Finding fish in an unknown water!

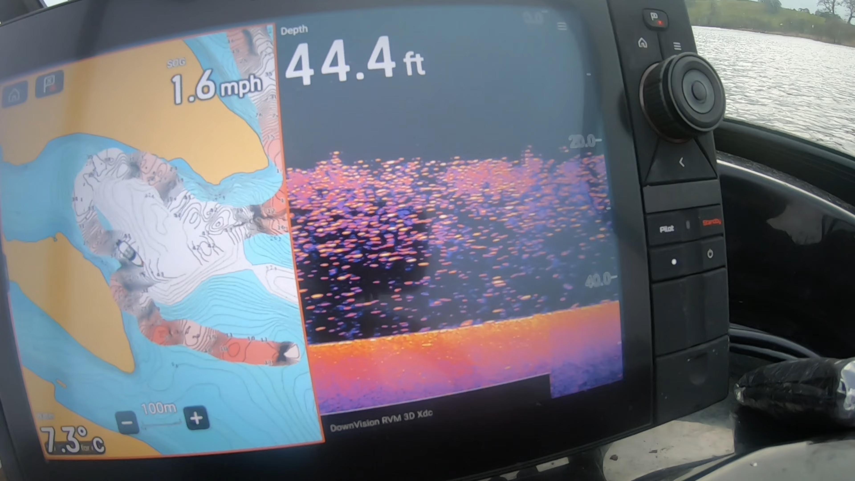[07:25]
On screen: depth 44.4 ft, water 7.3°C, speed 1.6 mph
Trolling deep water through all that bait fish. A few guys over there fishing on the bank. I don't know if they're giving off to me or they're just chatting.